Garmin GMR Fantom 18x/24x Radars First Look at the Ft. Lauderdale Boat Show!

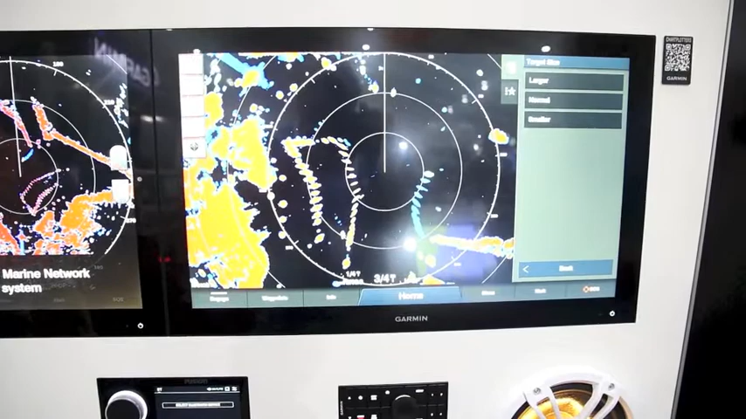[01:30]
Let's say that we're offshore and the targets are a little bit too small I can increase the target size so they show up better on my radar screen.
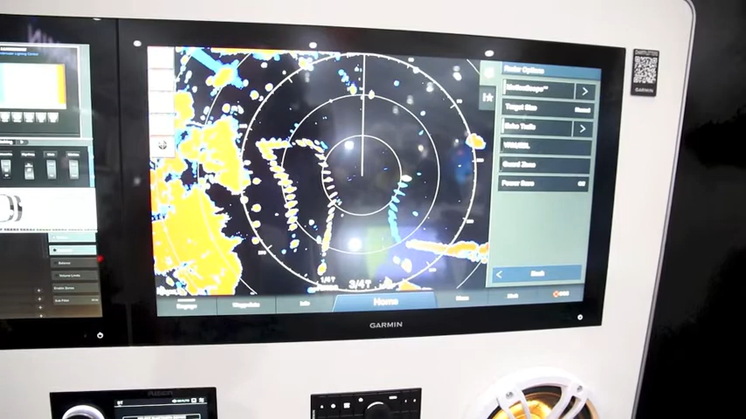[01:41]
We also give you a power save mode so now I can go in with power save and I can save that power. We already know that solid state radars are really good compared to magnetron radars on the power but we give you that option.